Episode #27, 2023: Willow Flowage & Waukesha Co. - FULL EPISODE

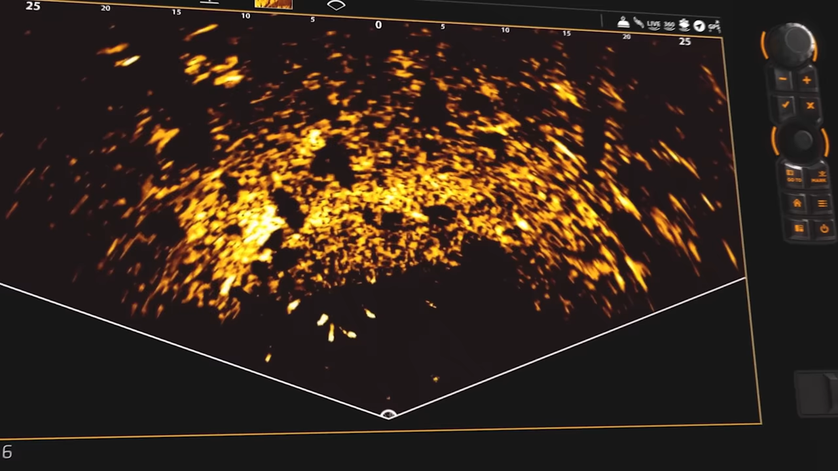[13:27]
New mega live imaging shows you what's below in real time
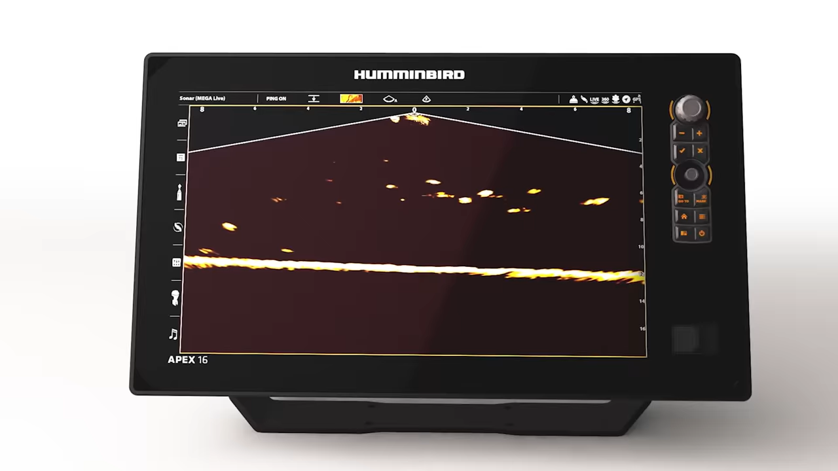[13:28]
with edge-to-edge clarity and no gaps in coverage,